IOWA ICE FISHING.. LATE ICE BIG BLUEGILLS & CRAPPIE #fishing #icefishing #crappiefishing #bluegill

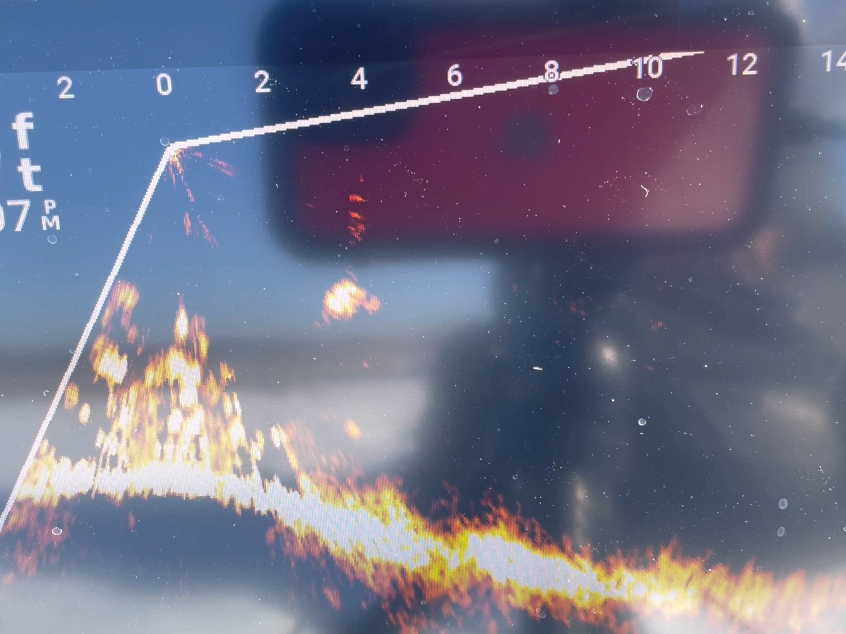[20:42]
There we go. Oh, a big crop.
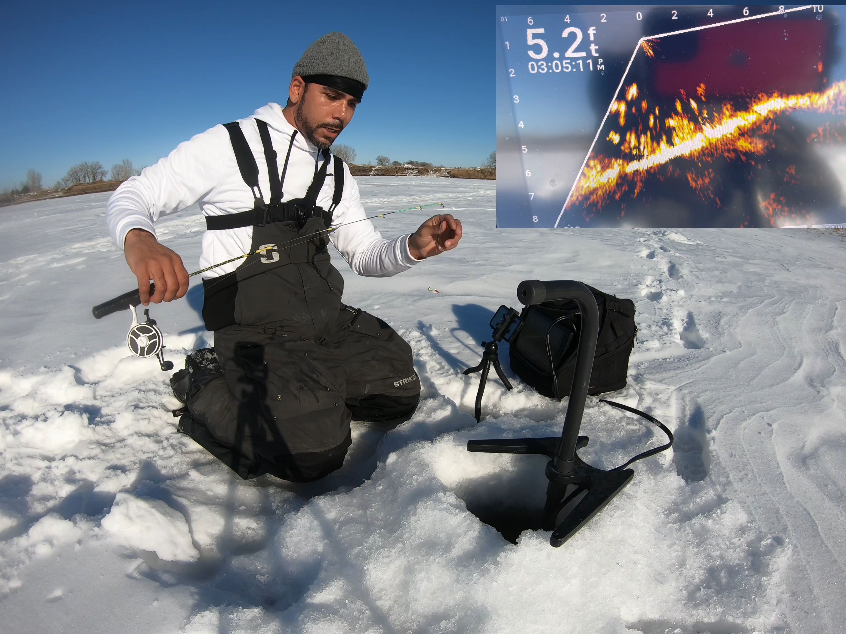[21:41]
On screen: depth 5.2 ft
Thought I had the camera rolling and I didn't. So, we're going to focus on this for right now. You can see on the camera there's a bunch down there. Why can't I get the hooks? He's hitting it. They are hitting it. Except the hook.